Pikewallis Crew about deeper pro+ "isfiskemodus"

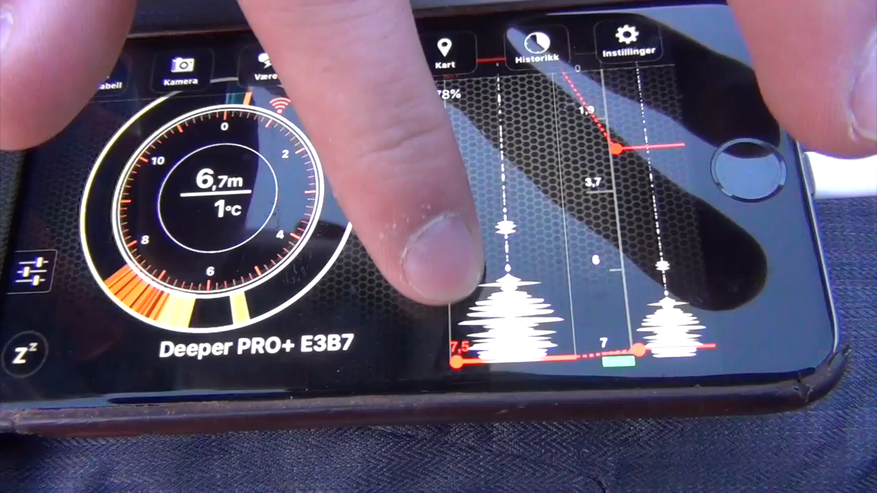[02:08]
On screen: depth 6.7 m, water 1°C
Som vi ser her. Det jeg gjorde nå var at jeg bladde opp og ned i vannlaget.
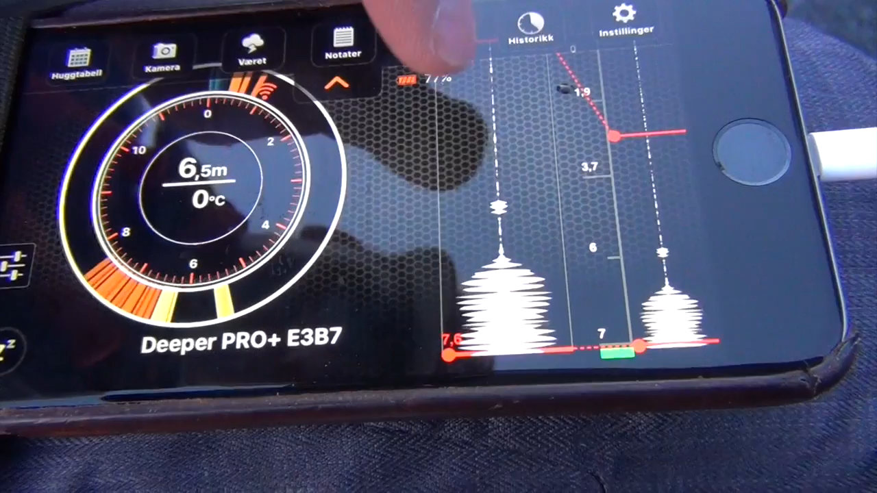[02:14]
On screen: depth 6.5 m, water 0°C
Men vi vil ha den på bånd, for det er der pimperen min ligger. Da ser du pimperen min her. Og der ser du humperen.
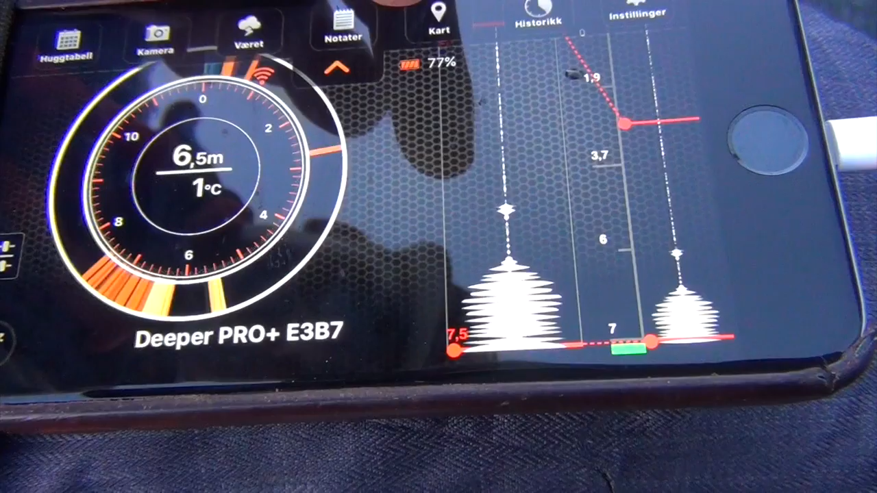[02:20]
On screen: depth 6.5 m, water 1°C
Så går den opp og ned. Så simpelt som det er det. Bare å spilke.